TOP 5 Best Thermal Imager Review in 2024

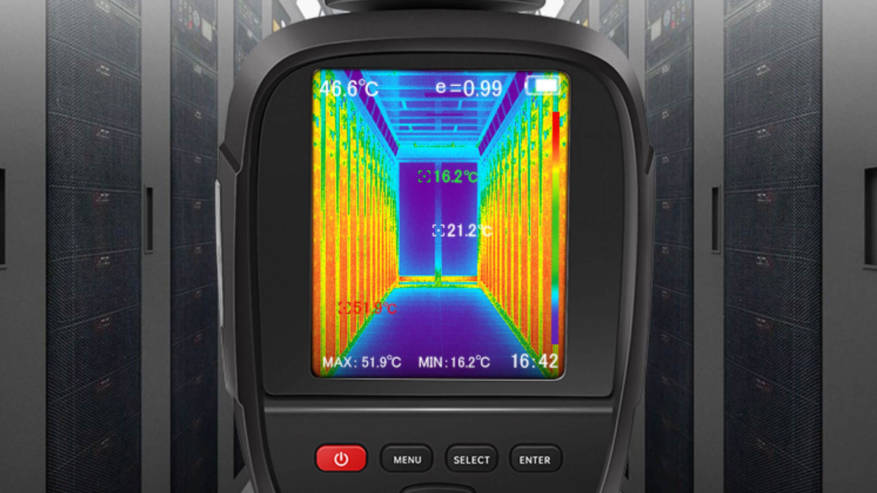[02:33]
On screen: max 51.9°C, min 16.2°C
Additionally, the RX350 comes with a 1.5 GB memory card,
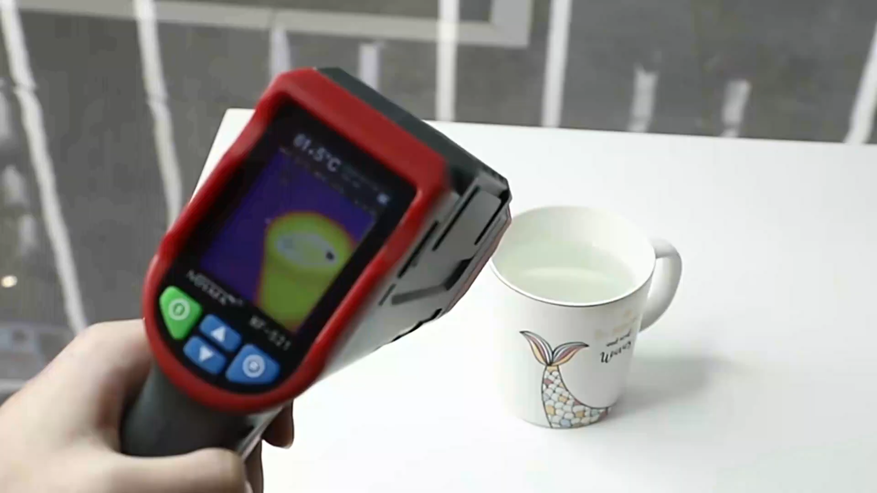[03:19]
The user-friendly design, compact size, and 3.7V lithium battery, ensure long-lasting use.
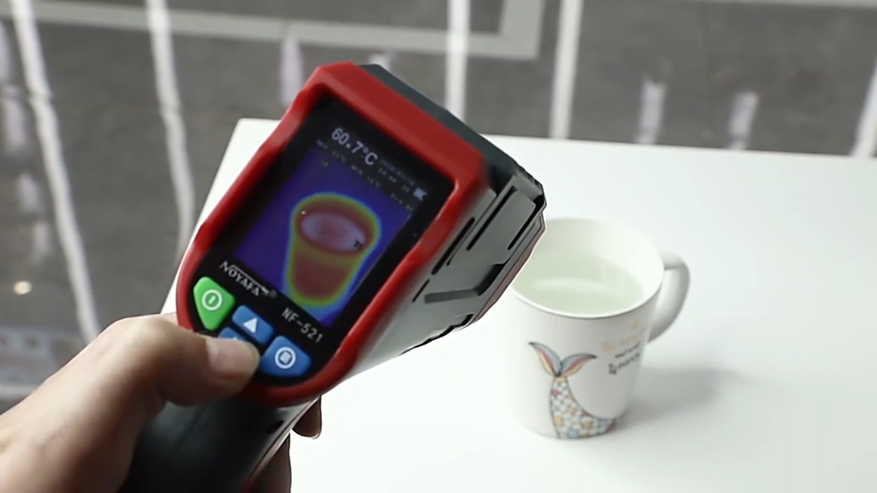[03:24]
On screen: spot 60.7°C
The 8 GB memory card allows for easy storage of images and data.
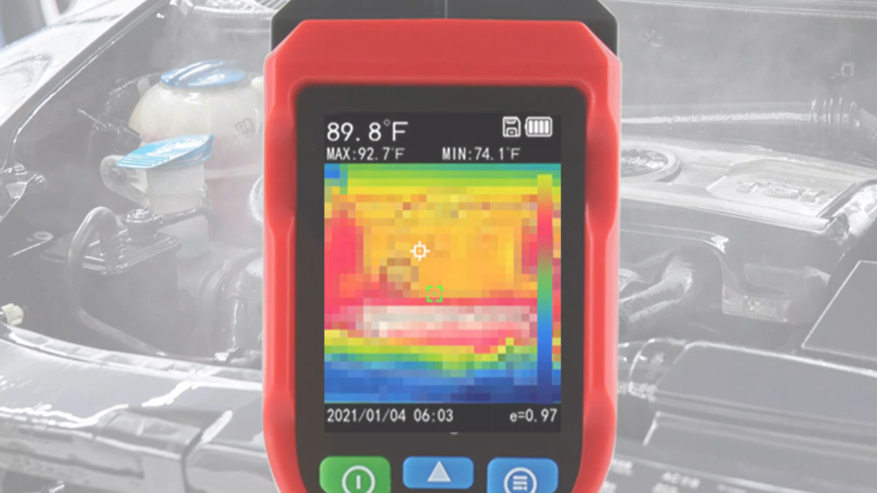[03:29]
On screen: spot 89.8°F, max 92.7°F, min 74.1°F
The NF521 is suitable for various applications,
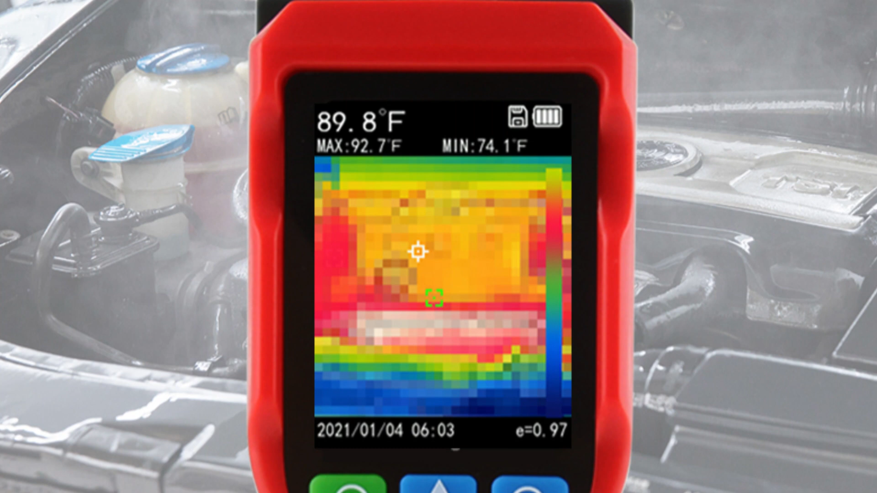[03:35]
On screen: spot 89.8°F, max 92.7°F, min 74.1°F
including troubleshooting electrical issues, assessing mechanical equipment performance, and inspecting buildings for energy efficiency.
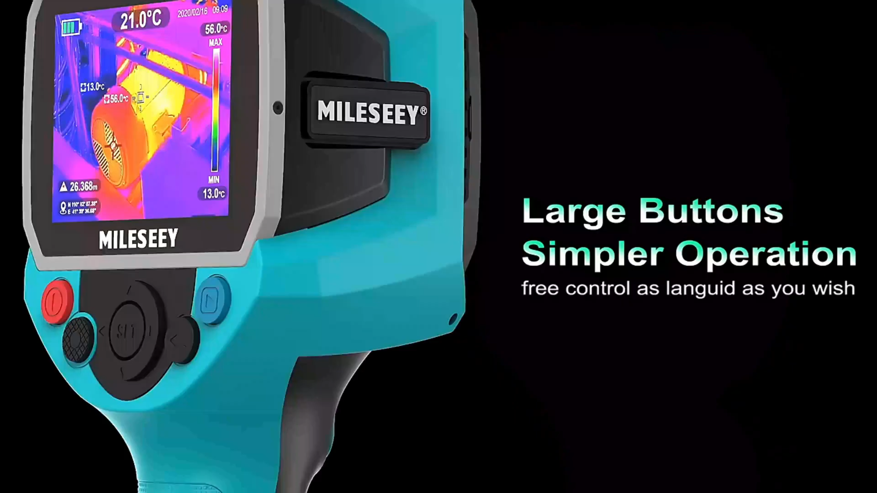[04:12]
On screen: spot 21.0°C
The TR120 also features a dual camera for infrared and visible light imaging,
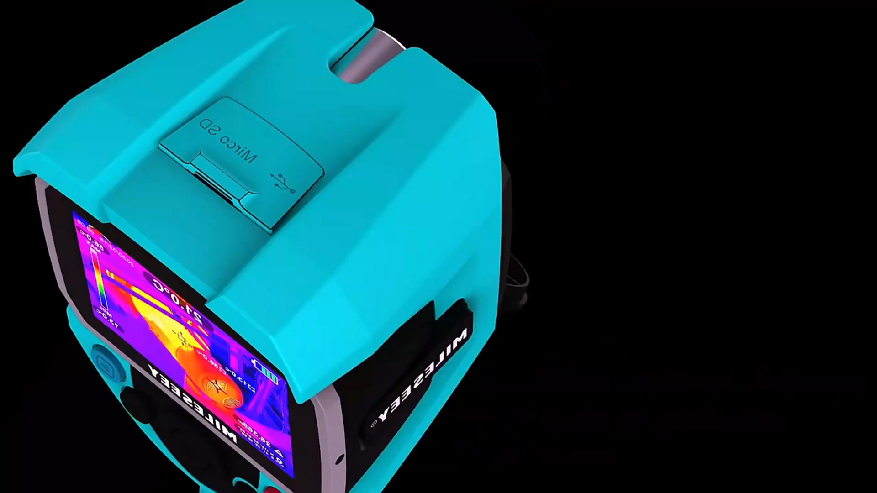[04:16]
allowing for precise detection of anomalies and hotspots.
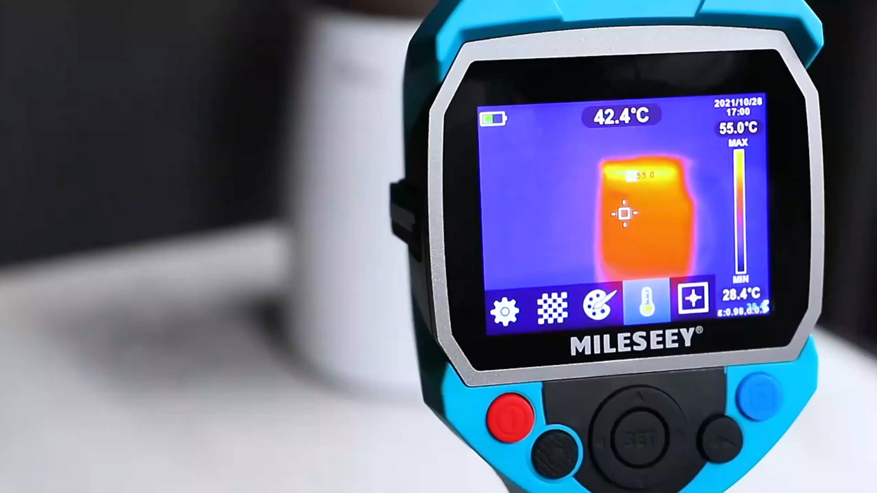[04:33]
On screen: spot 42.4°C
The TR120 also offers adjustable emissivity settings,
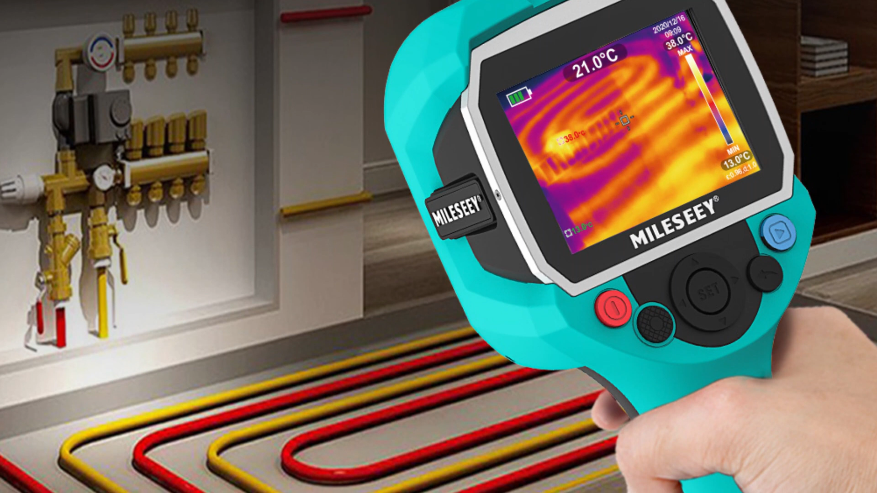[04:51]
On screen: spot 21.0°C
Its ample storage capacity, capable of storing up to 2,000 pictures, ensures that thermal data is captured and saved for later analysis.
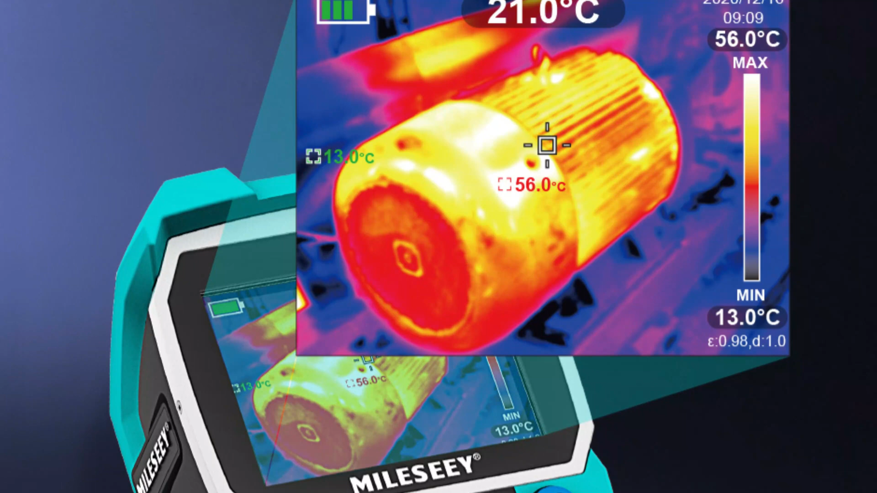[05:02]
On screen: spot 21.0°C, max 56.0°C, min 13.0°C, scale top 56.0°C, scale bottom 13.0°C
The TR120's impressive battery life of up to 10 hours ensures
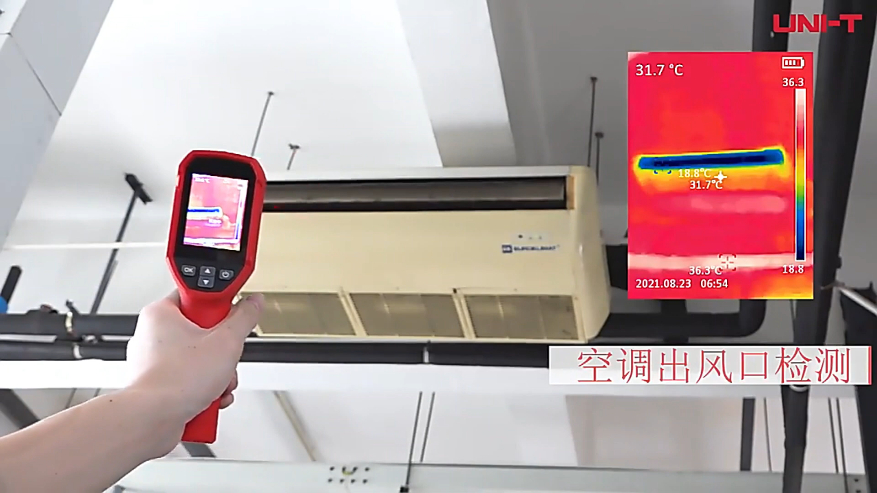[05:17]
On screen: spot 31.7°C, max 36.3°C, min 18.8°C
Imager is a versatile tool with high-resolution infrared imaging,
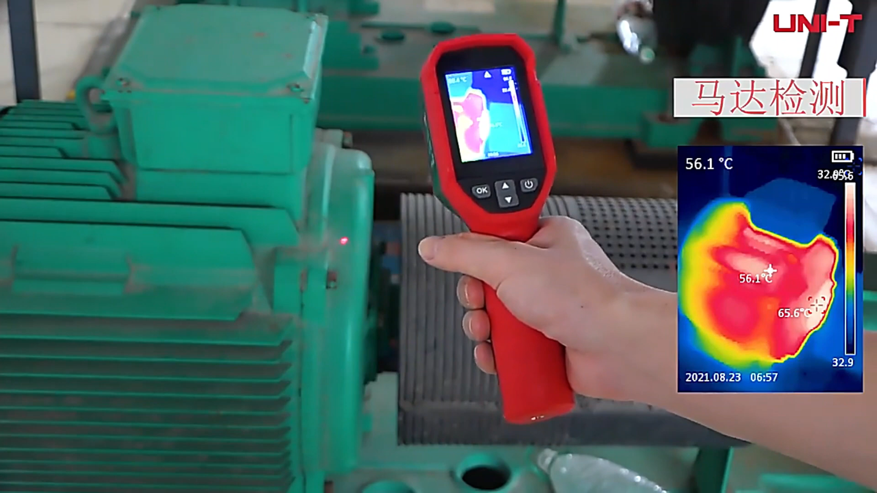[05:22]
On screen: spot 56.1°C, max 65.6°C
a temperature measurement range of minus 20 degrees centigrade to 400 degrees centigrade,
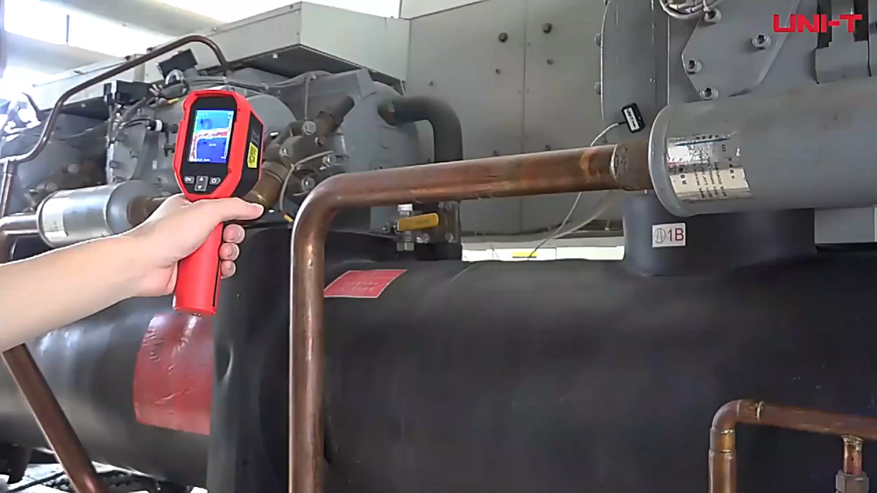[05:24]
and three temperature measurement modes,
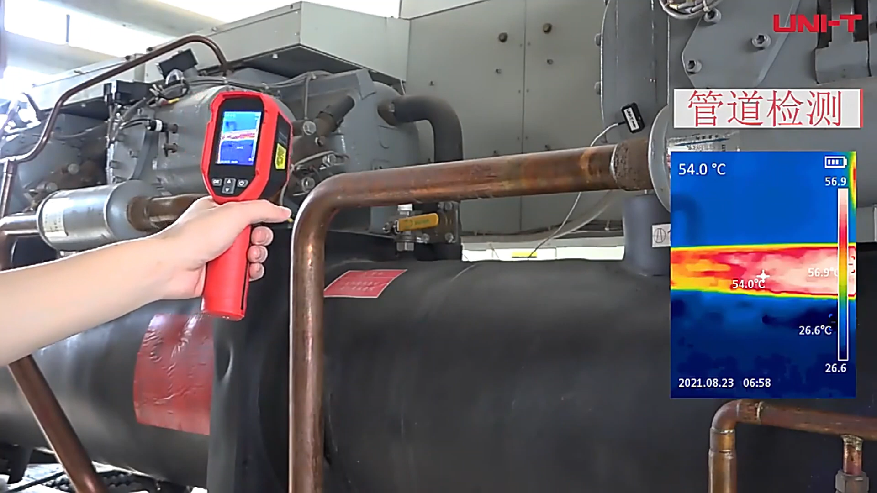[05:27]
On screen: spot 54.0°C, min 26.6°C
center point, high-temperature tracking, and low-temperature tracking.
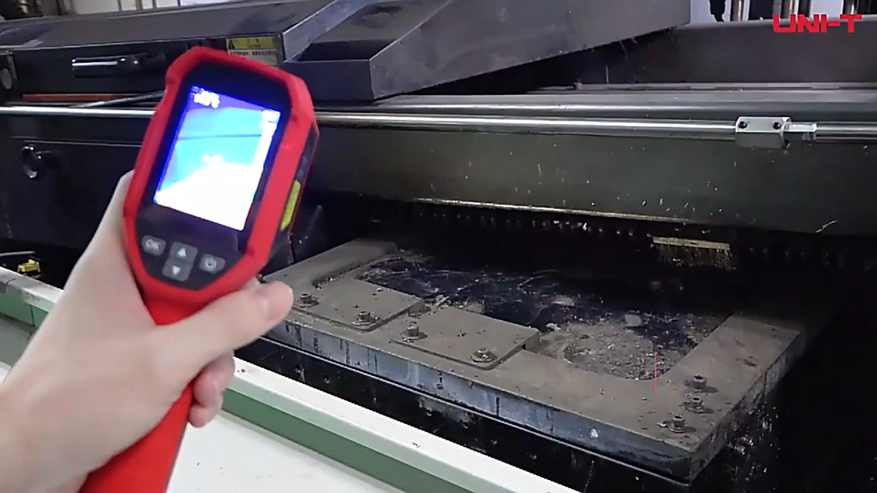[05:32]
It comes with a 16GBTF card for ample photo storage and features high and low-temperature alarms,
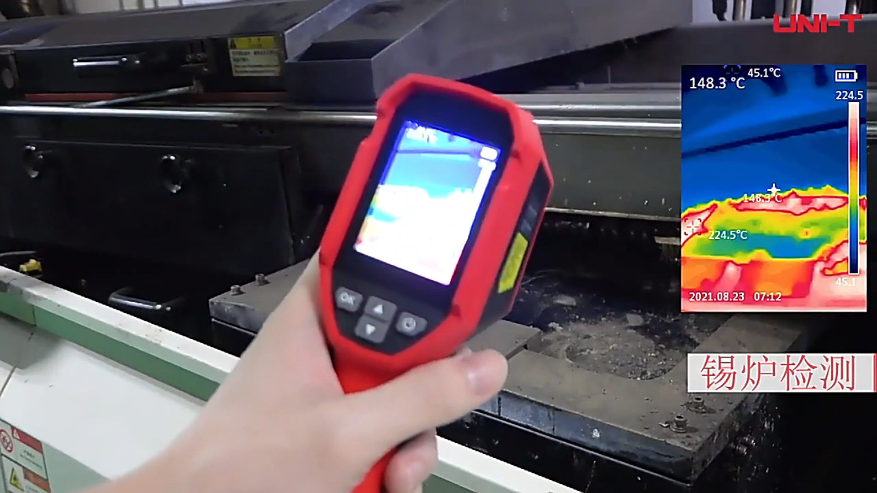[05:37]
On screen: spot 148.3°C, max 224.5°C
laser indication, and LED lighting for precise inspections and low-light conditions.
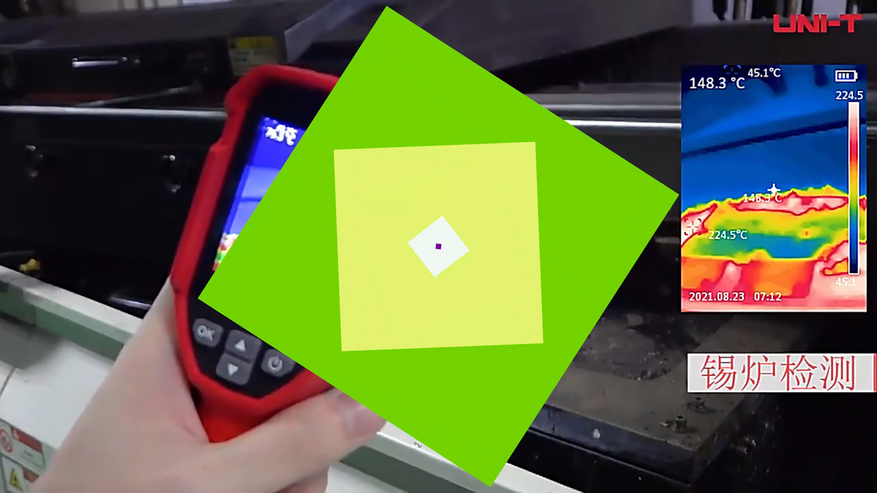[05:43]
On screen: spot 148.3°C, max 224.5°C
The device is built to withstand harsh conditions, with an IP54 rating, and a 2-meter drop resistance. The included PC analysis software allows for comprehensive report generation from thermal images.
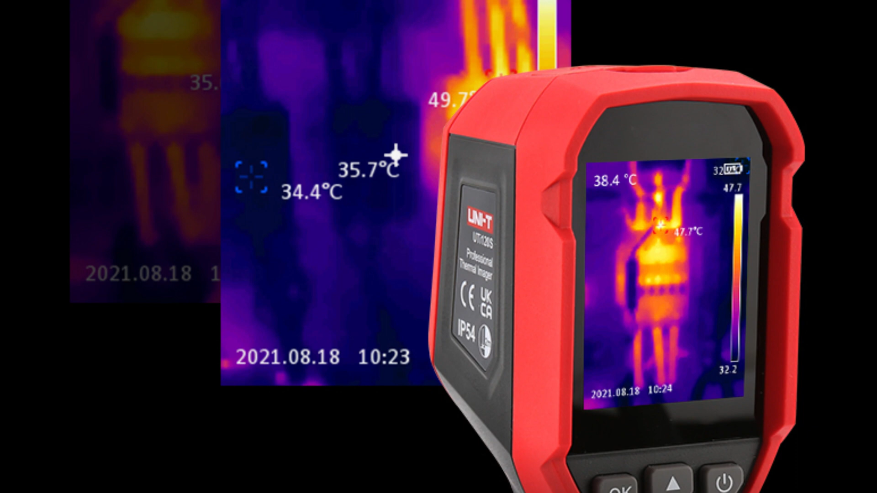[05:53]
Users can choose from six-palette options to customize their viewing experience.
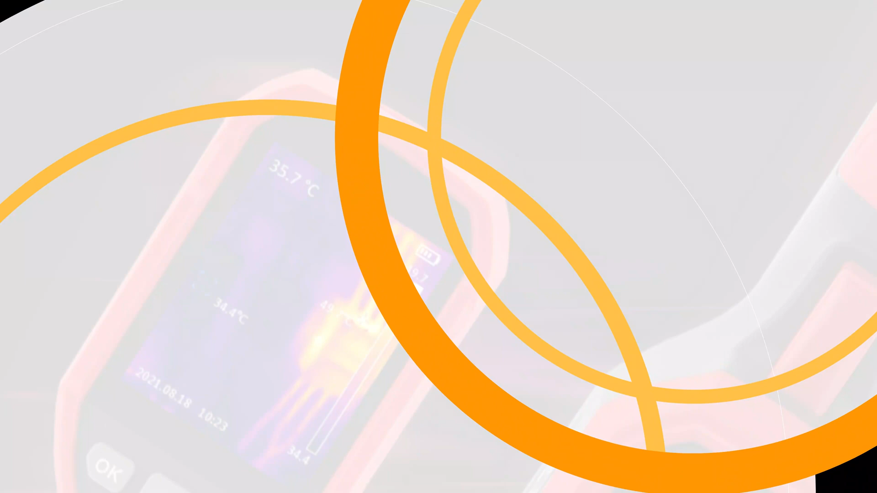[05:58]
The adjustable emissivity feature ensures accurate temperature measurements on different surfaces.